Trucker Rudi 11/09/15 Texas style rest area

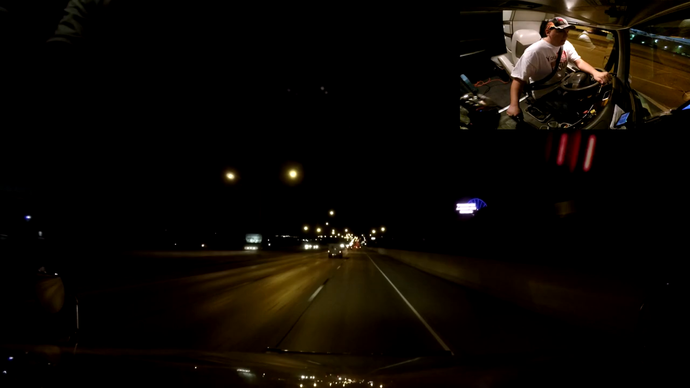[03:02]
And we'll show you everything that we can Well guys We are in Oklahoma City Look at that big thing up there Or that wheel or whatever you call it It's got some cool lights on it I just thought it was pretty cool So We stopped here at the Fly NJ Got some go-go juice And We got the cup of coffee Here we go Now we are ready for our journey through Oklahoma City
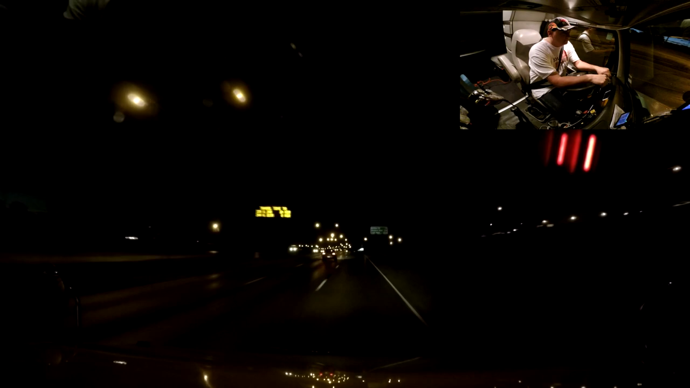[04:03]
Wow It must be opening pretty early Because it's like 6.18 right now And This is a long line up already Oh well We ain't got 453 miles to go To our delivery place So Long ways to go yet We'll get there eventually The sun should be coming up here pretty soon too